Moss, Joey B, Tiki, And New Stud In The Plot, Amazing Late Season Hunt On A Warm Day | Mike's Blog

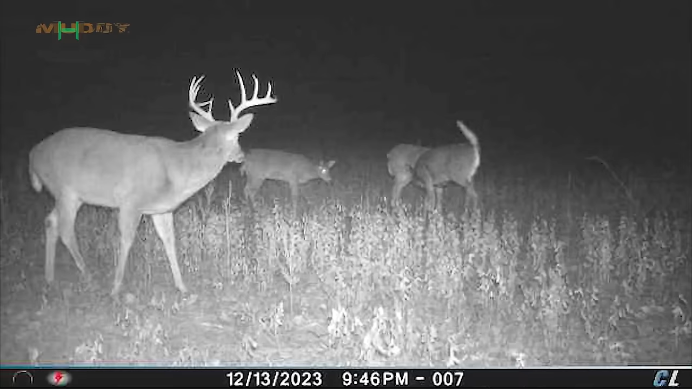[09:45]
And a big wide frame deer, tines kind of wrap in. I think it's a buck we filmed out there last year. He had a messed up side.